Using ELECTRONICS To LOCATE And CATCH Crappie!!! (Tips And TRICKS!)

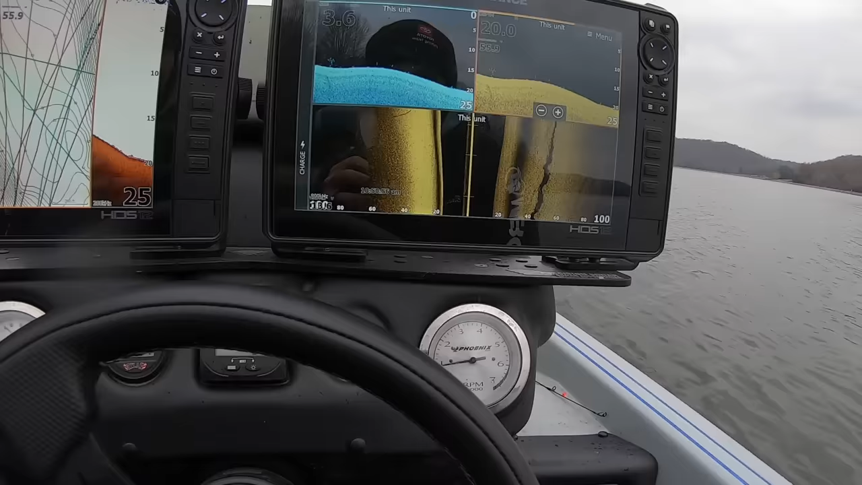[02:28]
All right, now you can see right here, I already idled over those fish once, and I marked a waypoint right there, that little fish icon. So what I'm going to do, I'm going to spin back around right here, and get up here on these fish,
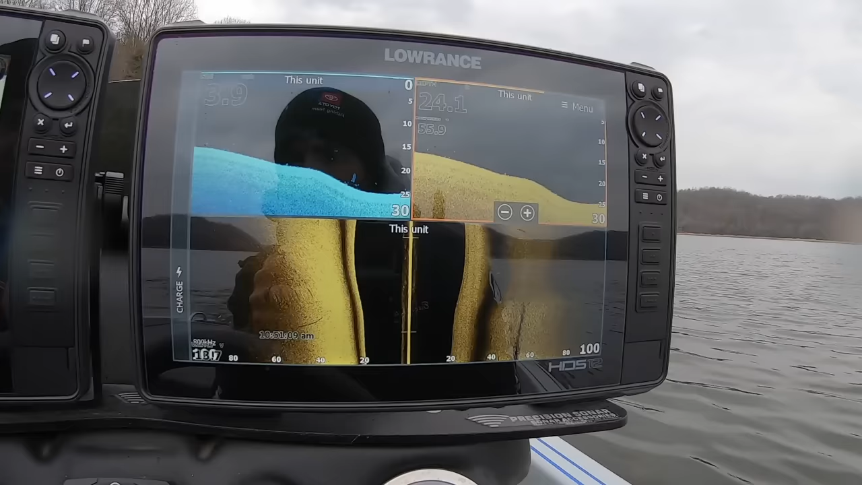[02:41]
and we'll move up front, and we'll see if we can get a couple of them to bite.
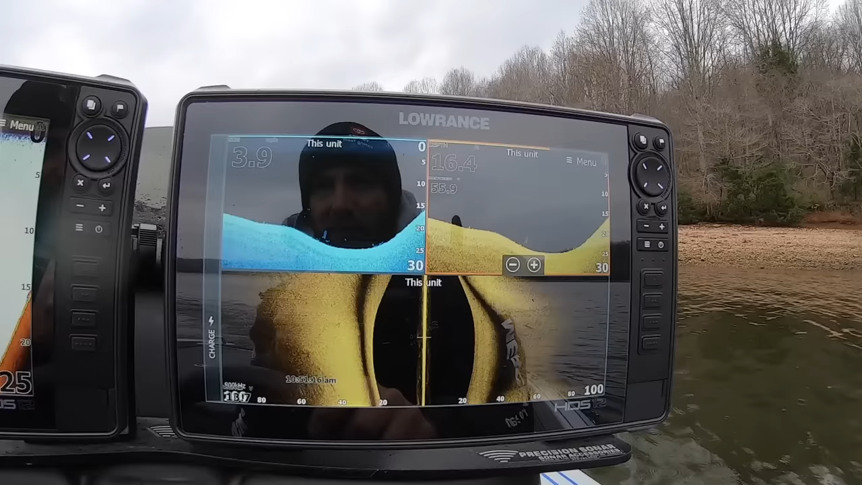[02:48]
Now, one thing I wanted to show you guys is my settings, because, you know, some of you I know may have Humminbird,
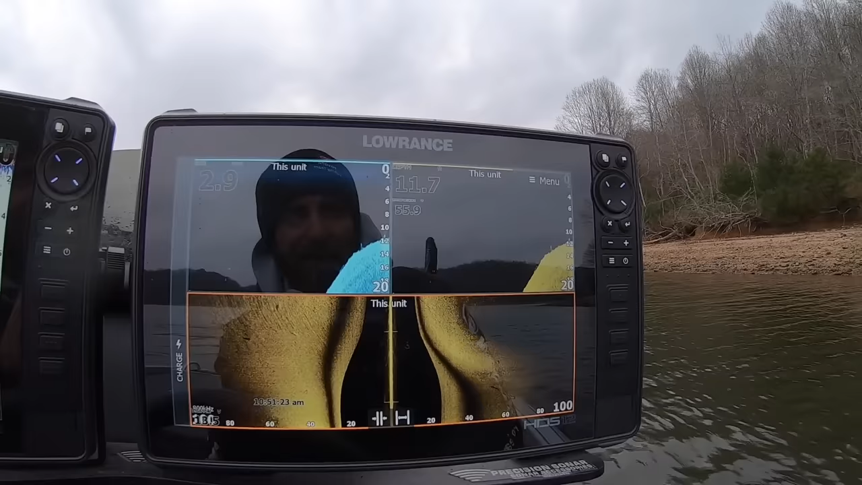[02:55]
Garmin, but for you guys that have Lowrance, on side scan, I'm running 800 kilohertz.
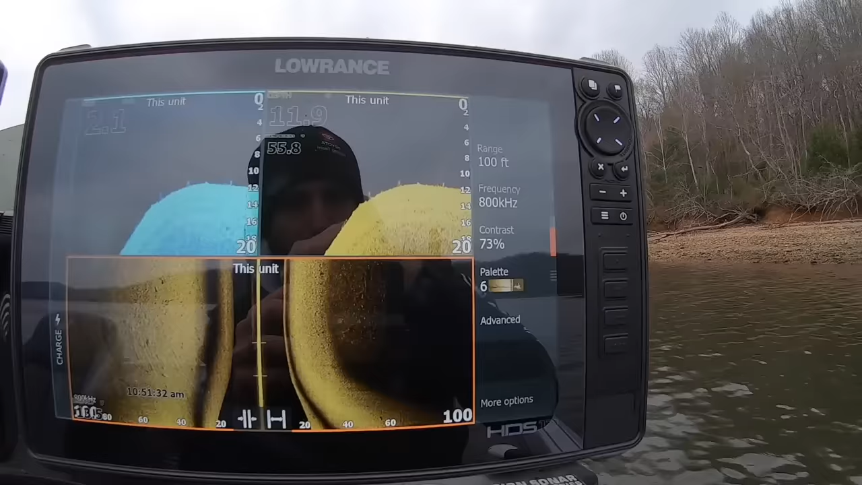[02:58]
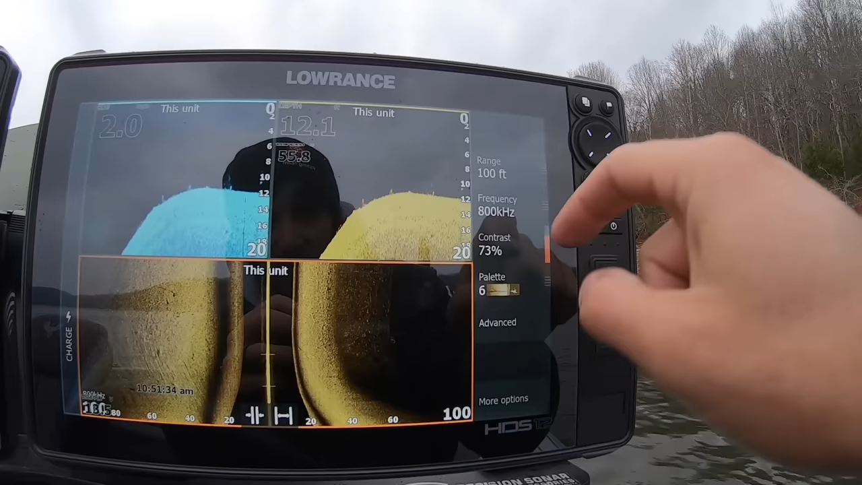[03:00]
If I'm scanning out past 10 feet deep, I'm always going to be on 800.
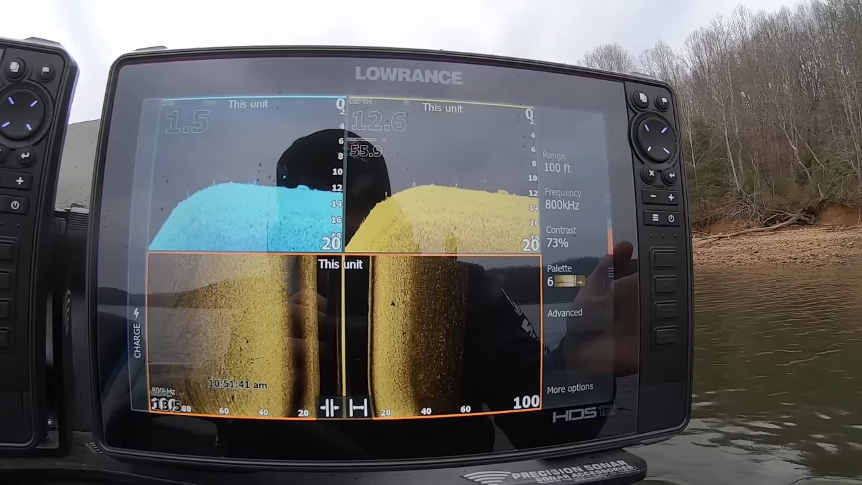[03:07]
If I'm 10 feet or less, in the springtime bass fishing or something, I'll run 455, because you can see out further with 455.
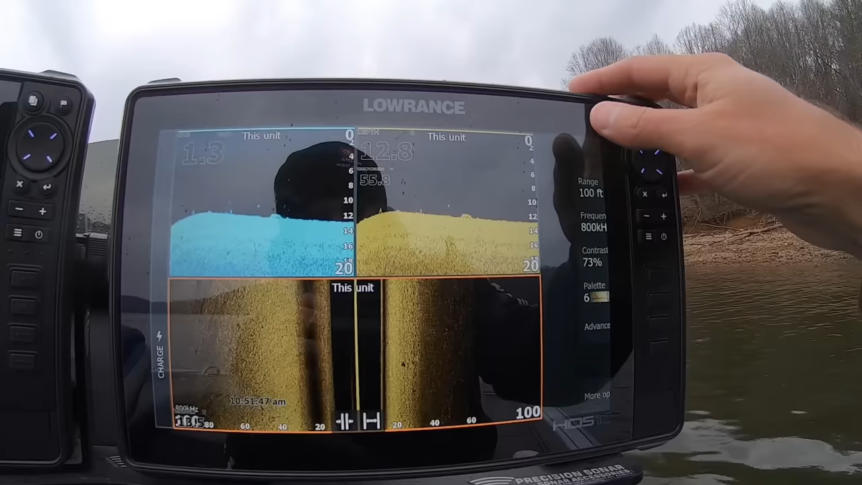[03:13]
I've got my contrast on 73%, and I like pallet number six on this setup.
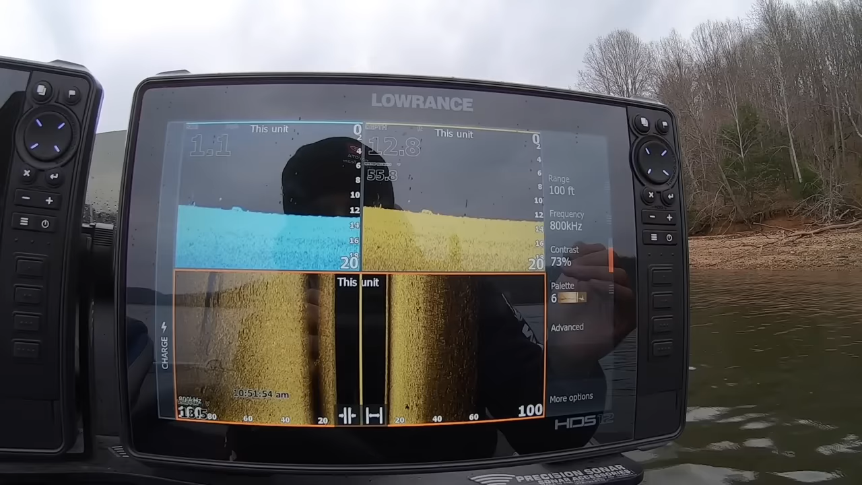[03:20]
Every setup, every boat I've ever had is a little bit different, you have to play around with it, and everybody's eyes are a little bit different too. But that's that.
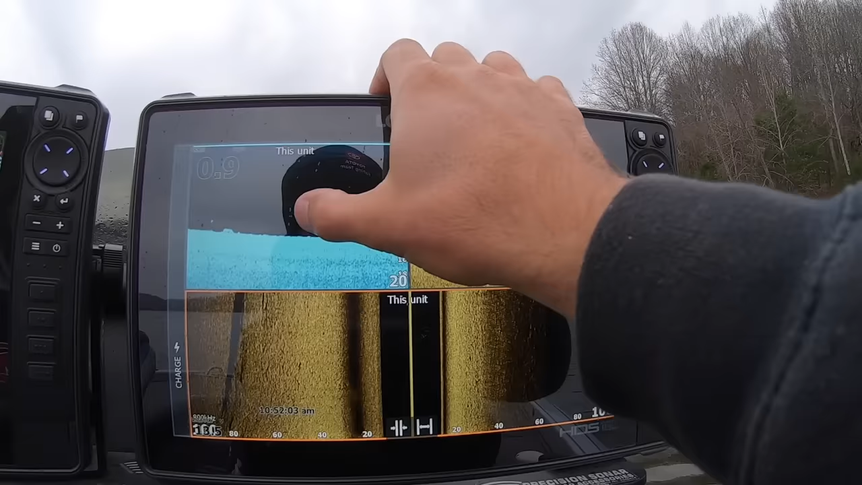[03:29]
On side, down, I've got Auto Plus 3,
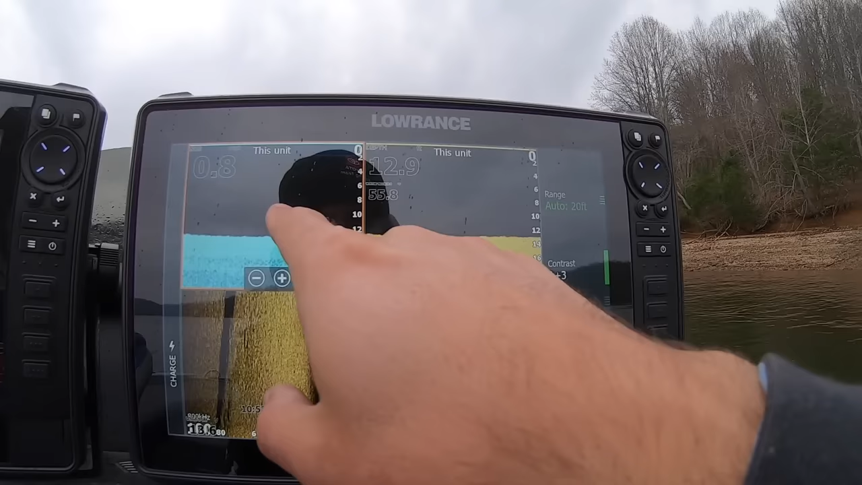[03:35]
and this pallet number nine is the best one on this particular setup.
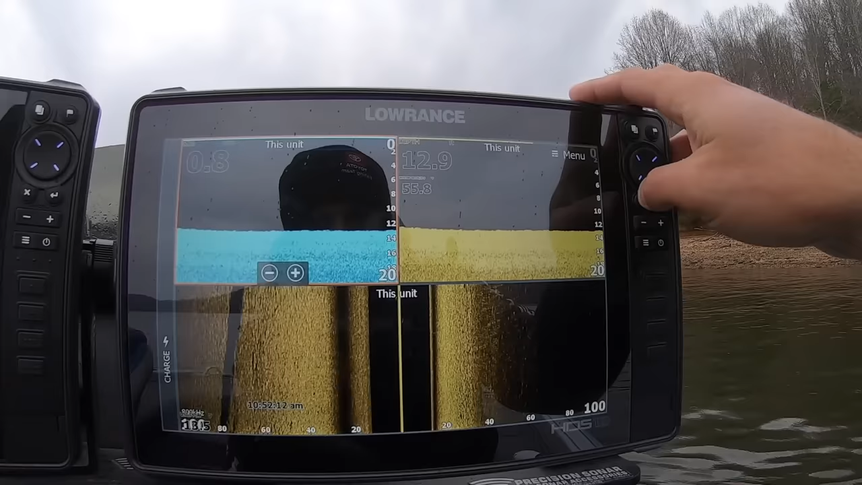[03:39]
But I will say, I like running a split screen of down scan. Just sometimes things will show up better on this blue screen, sometimes things will show up better on this pallet number six screen.
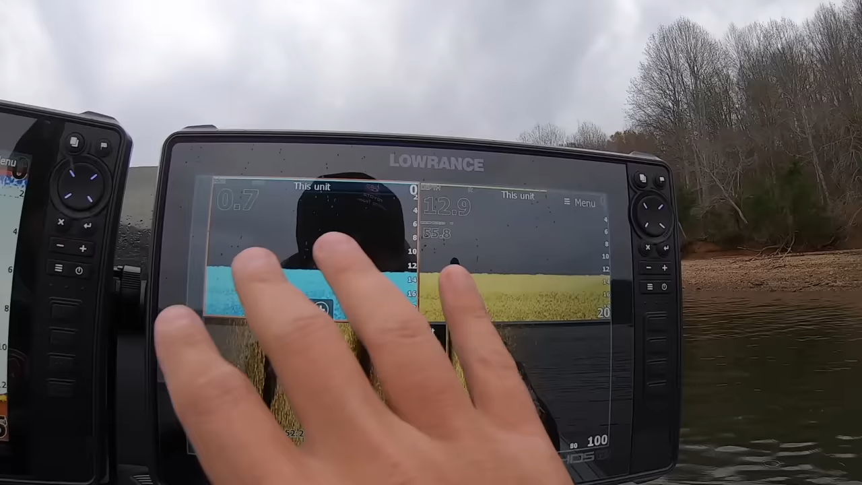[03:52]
So I just like to have both of those. I pretty much, I've let down scan take the place of my 2D sonar.